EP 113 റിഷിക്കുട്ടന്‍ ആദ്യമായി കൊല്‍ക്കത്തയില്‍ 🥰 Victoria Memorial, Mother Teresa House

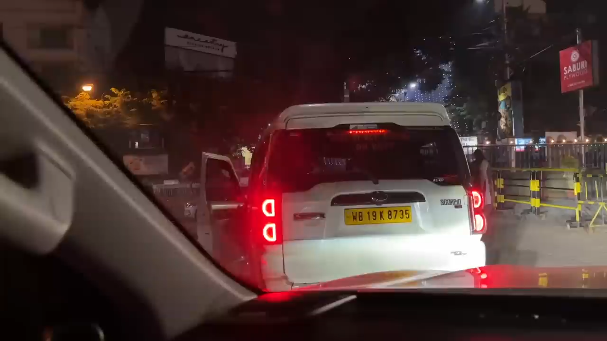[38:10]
നമ്മുടെ സിയാർ സാറിൻ്റെ വണ്ടിയാണിത്. ഇത് നമ്മളോട് ബൈബൈ ഒക്കെ പറഞ്ഞിട്ട് പോയി. ആൻഡ് നമുക്ക് ഇവിടെ ബംഗാളിൻ്റെ സ്വീറ്റ്സ് കണ്ടോളൂ.